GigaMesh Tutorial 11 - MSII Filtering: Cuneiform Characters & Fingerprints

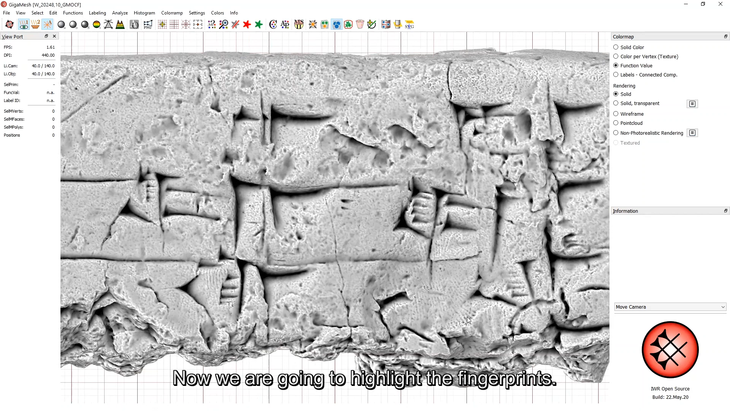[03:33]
Now, we are going to highlight the fingerprints.
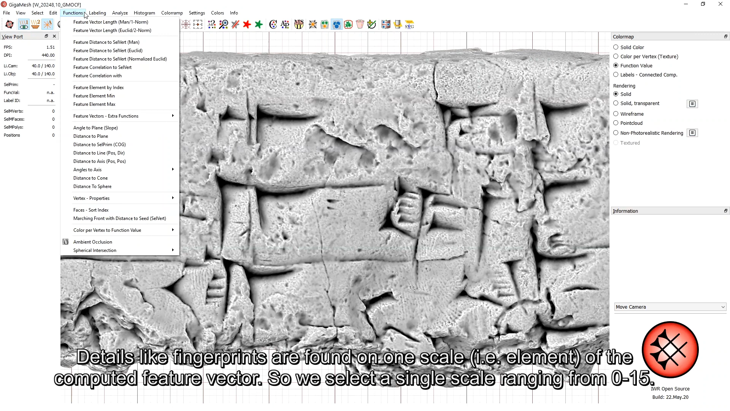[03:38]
Details like fingerprints are found on one scale, that is, the element, of the computed feature vector.
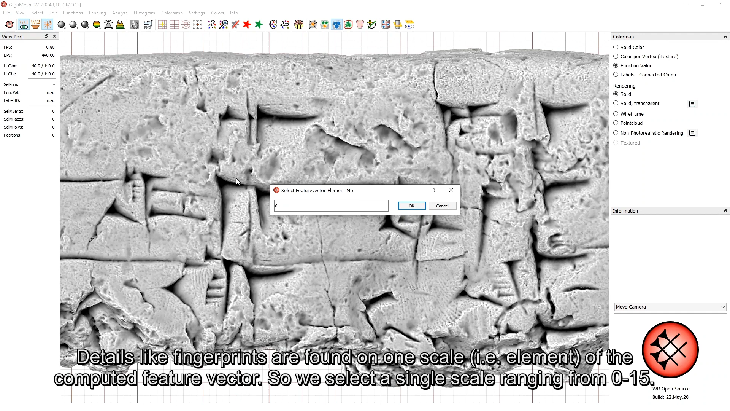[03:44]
So, we select a single scale ranging from 0 to 15. Selecting smaller scale indices will highlight larger surface features, and vice versa.
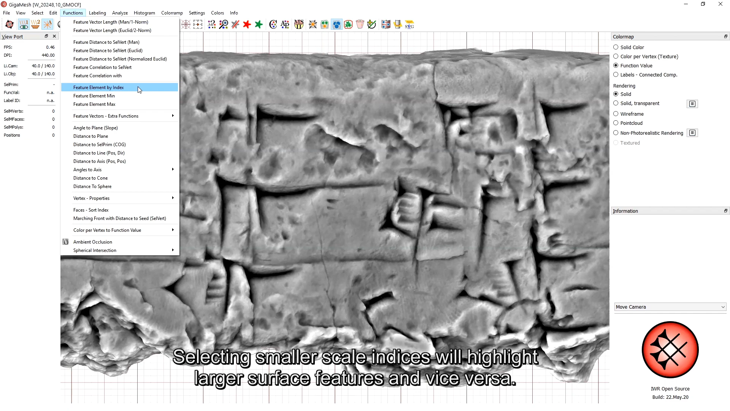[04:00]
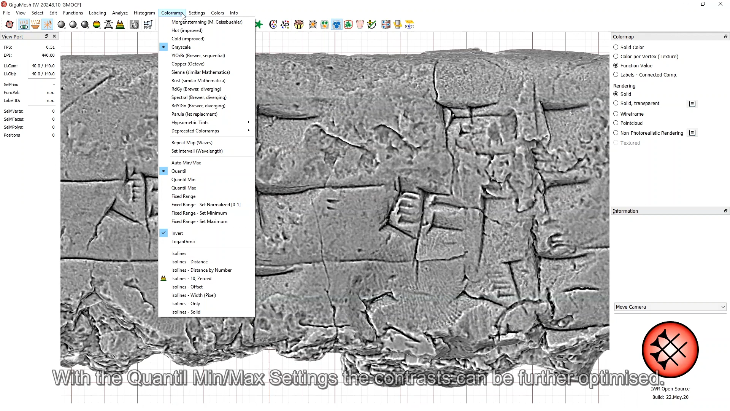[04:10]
With the quantile minimum maximum settings, the contrasts can be further optimized.
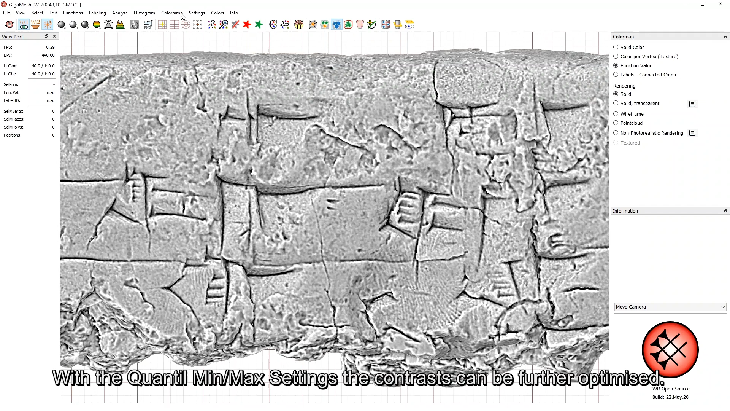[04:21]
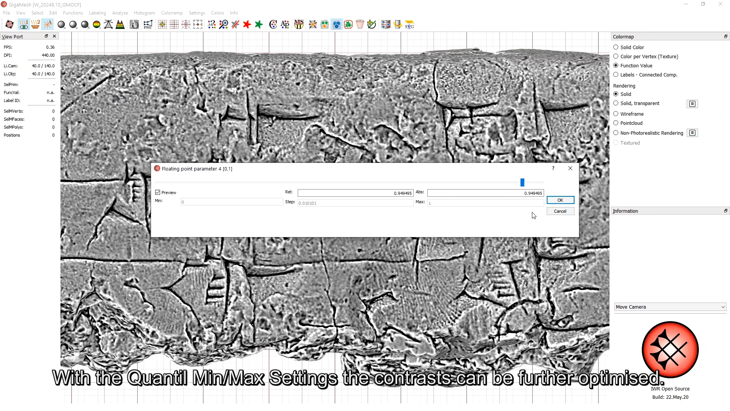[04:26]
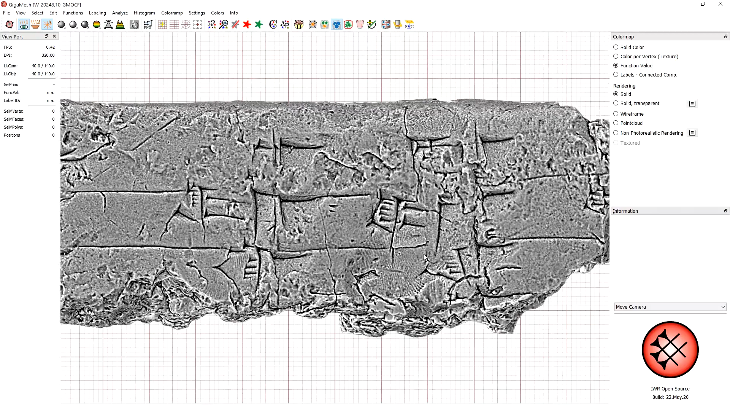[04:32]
Compared to ambient occlusion and many other faster algorithms,